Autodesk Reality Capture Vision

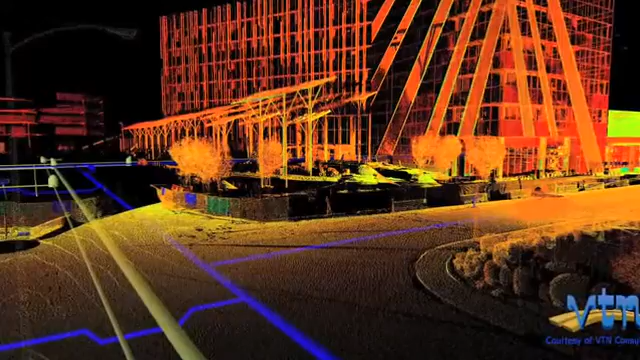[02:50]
It's kind of a forensic survey of that area. If you look at today's RealityCapture workflows, they require a very high skill set to be able to work with this data and get anything useful out of it.